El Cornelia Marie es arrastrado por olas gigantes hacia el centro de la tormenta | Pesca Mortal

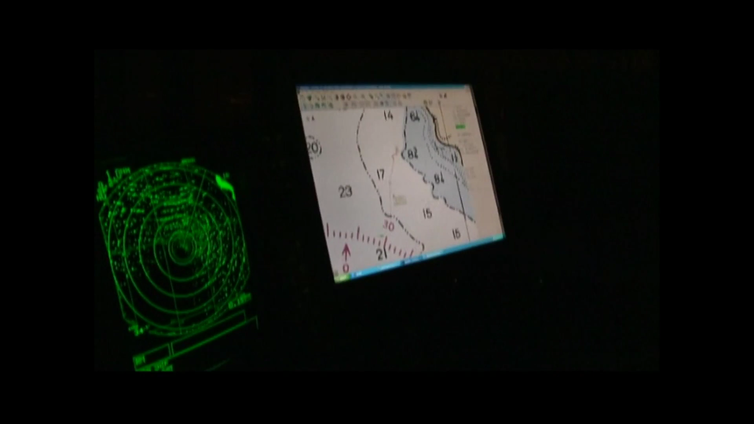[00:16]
Puedo ver que nos estamos moviendo. Estamos arrastrando el ancla.